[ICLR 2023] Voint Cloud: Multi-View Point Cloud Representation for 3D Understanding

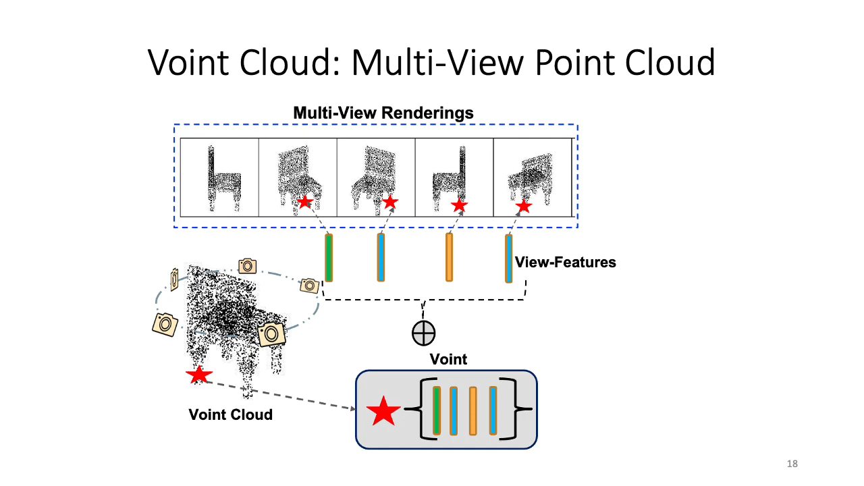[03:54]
Note that not all points appear from all the views, and hence each Voint has a different number of view features, different than other Voints in the same Voint cloud.
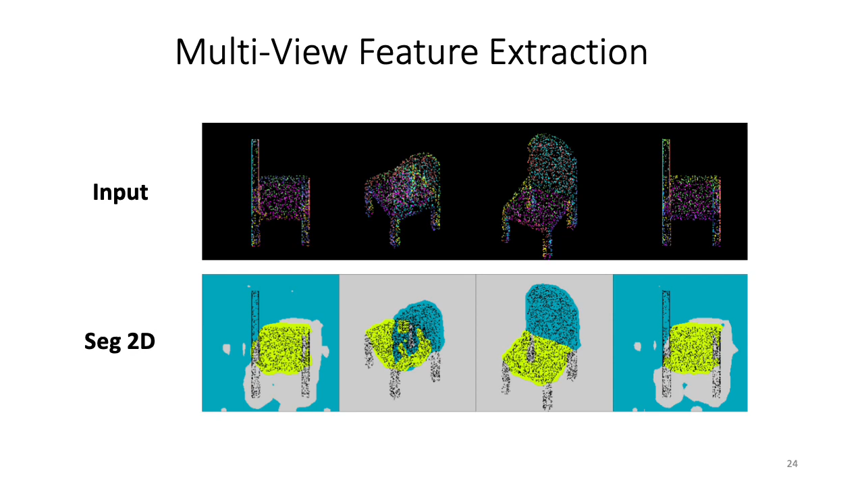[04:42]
Here we show examples of outputs of the 2D backbone of the point cloud renderings. After that, the 2D features we obtain, we can unproject these into Voint cloud features using the differentiable module Phi B,